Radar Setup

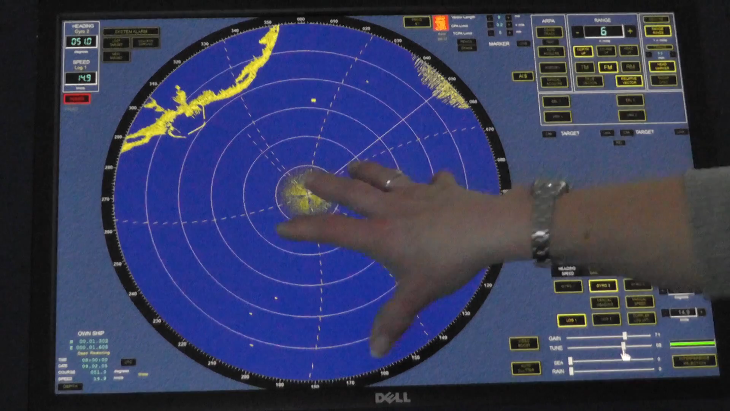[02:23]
As the tuning bar goes across, we get a green light. We can either use that to prove that we have optimum tuning or we look at the display and we make sure that all the targets are coming through clear and bright. Now we have this spoking that's on the radar. This has caused its interference, its radar interference from other vessels on a very similar frequency. Therefore, we click on interference rejection and that disappears. We've now set up the radar to use in ideal environmental conditions.
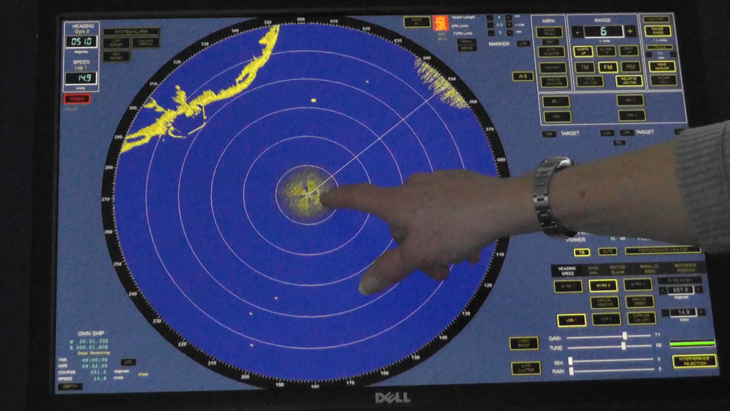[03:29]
Too much sea clutter and the target, small targets will disappear. Not enough sea clutter and the target is obscured. Bring it to a level where you have just a small amount of sea clutter displaying on the screen. You can see the target that is there on our starboard side. So the sea clutter is a function of the radar. It actually adjusts the gain, the amplification of those returned echoes.
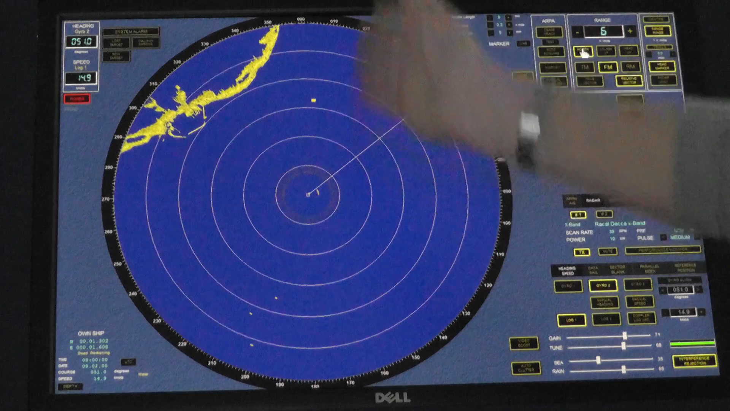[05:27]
Disadvantage, what you see out the window, is not what you see on the radar. Course up.
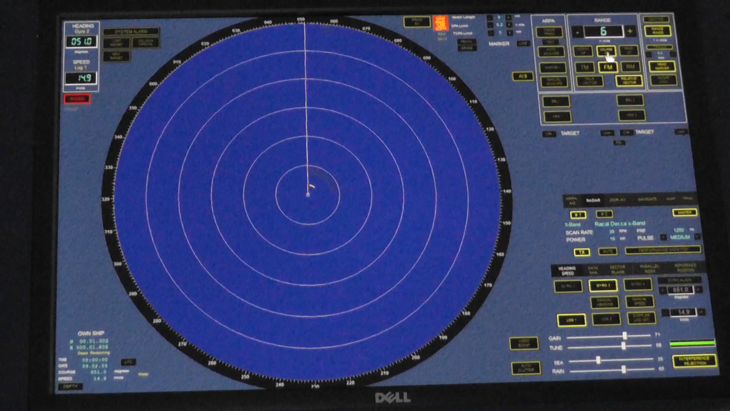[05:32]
What you see out the window, is what you see on either side of your heading line. But it does not relate to the chart. Course up, head up, correction, course up, north up, are both stabilized displays. They have a gyro input. Head up is an unstabilized display, which is where the radar will revert to if there is a gyro failure. We're about to nod that there.
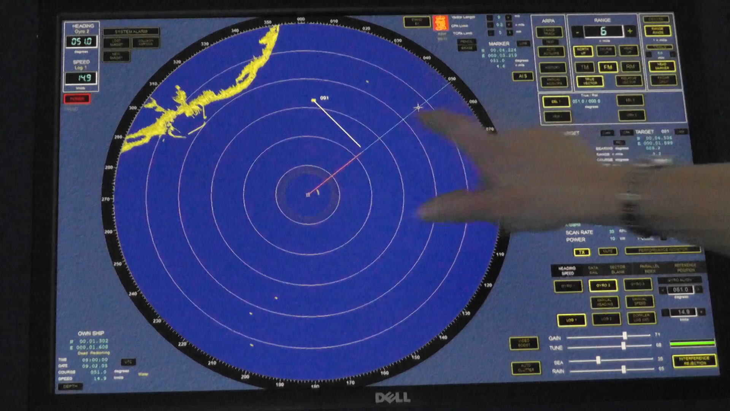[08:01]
See the blue line there? We check the accuracy of that by lining it up with our heading. 051, 051. VRM, we check the accuracy of that by lining it up with a range ring. Three miles, one, two, three miles. Whilst you are waiting for ARPA information to come through,
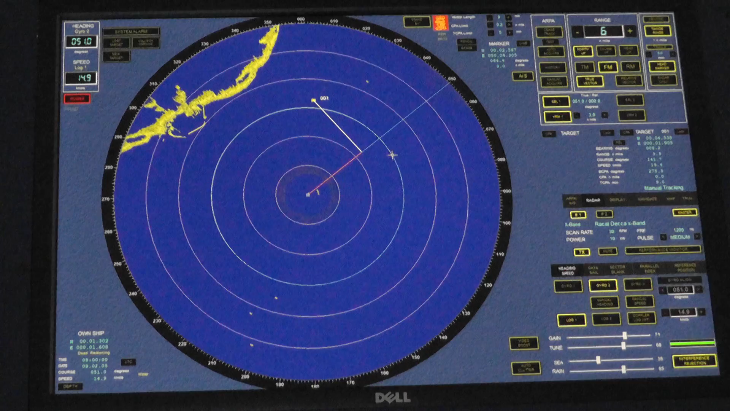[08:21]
always use your VRM and EBL to determine risk of collision. Steady bearing, approaching target. The same thing. The same thing. The same thing. The same thing. The same thing.